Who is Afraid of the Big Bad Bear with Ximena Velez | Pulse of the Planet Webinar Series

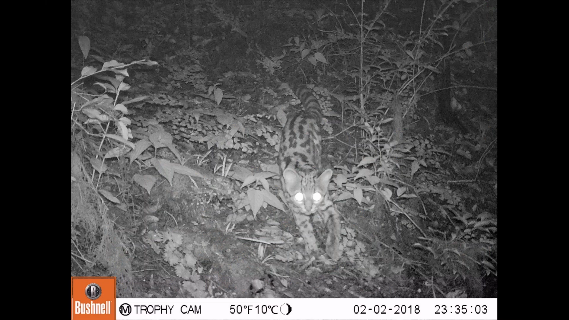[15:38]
but now here we have the first picture of a margay.
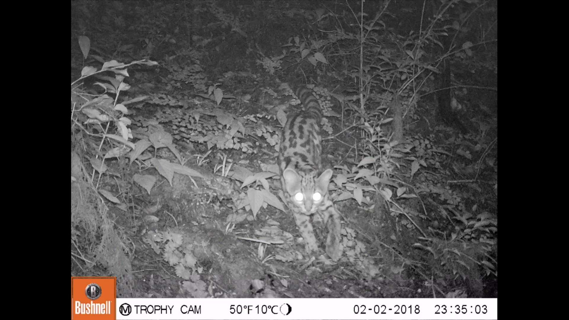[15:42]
Again, this small cat has not been recorded for the dry forests.